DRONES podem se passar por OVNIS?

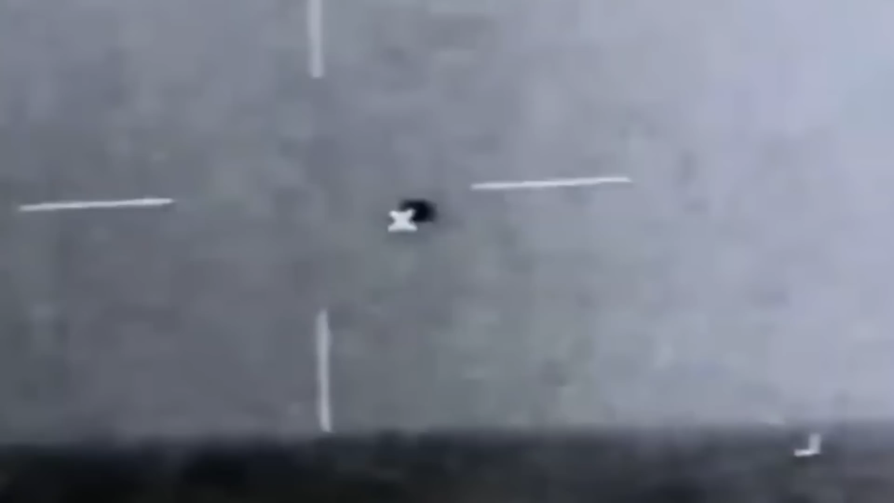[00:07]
pessoal, o mundo tá louco de novo. Um monte de avistamentos estão acontecendo.
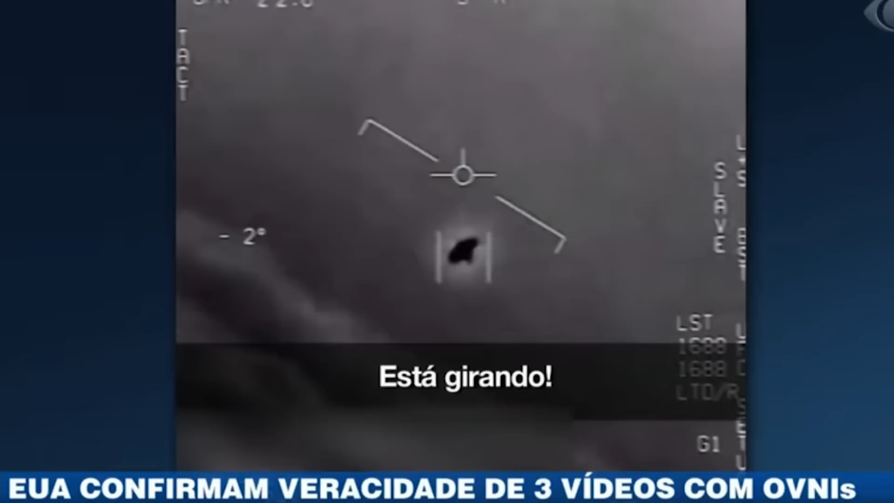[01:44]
Em 2004, por exemplo, um vídeo divulgado mostrava pilotos da Marinha Norte-Americana incrédulos ao avistarem um objeto voando em velocidade hipersônica sobre o estado da Califórnia. Em 2015, outro avistamento foi divulgado com diversos objetos, onde dois pilotos tentavam travar a câmera lá em um deles.
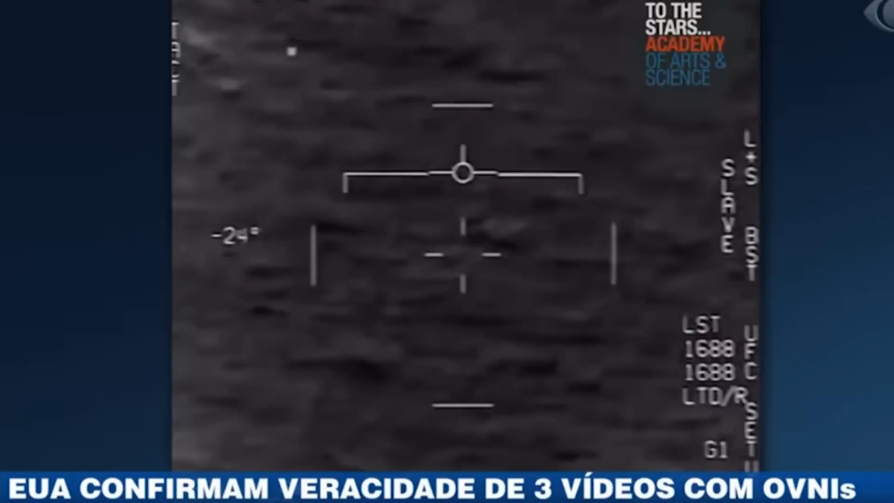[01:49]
Cara, coitado lá, o bicho é muito rápido, eles não conseguiam, cara.
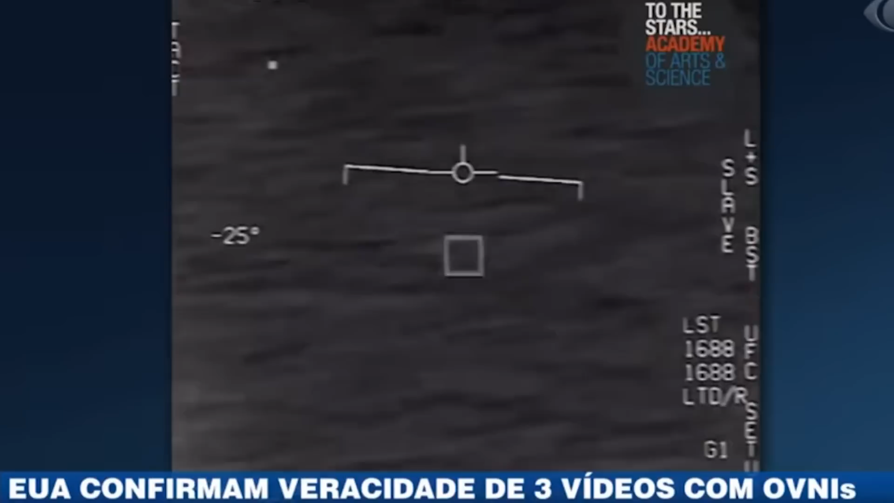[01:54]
Inclusive, quando um deles conseguiu, ele chegou a comemorar.